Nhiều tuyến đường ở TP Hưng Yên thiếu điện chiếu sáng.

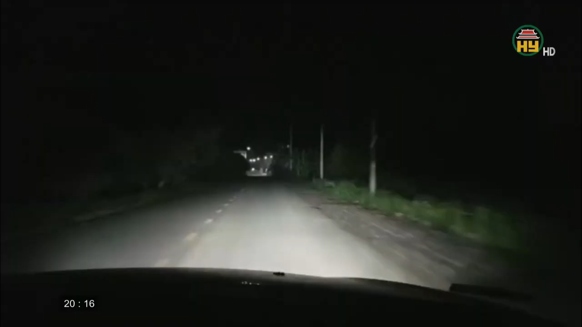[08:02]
Cùng với đó, cử tri thành phố Hương Yên cũng kiến nghị về hệ thống chiếu sáng ở đôi đường An Vũ, Triệu Công Phục, phường Hiến Nam, phố Nguyễn Xu, phường Quang Trung.